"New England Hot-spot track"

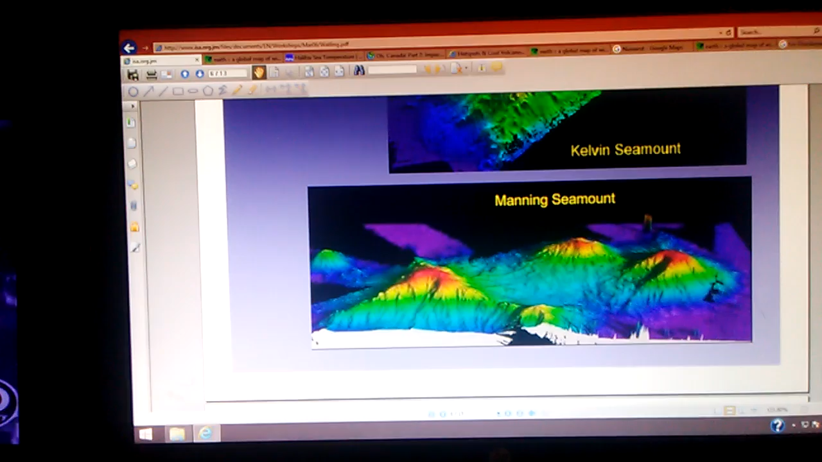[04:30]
The Manning seamount, I want to zero in on this feature back here. Look at that tall feature with a shadow. I need to look into that. I just wanted to bring that up before we got done with this video.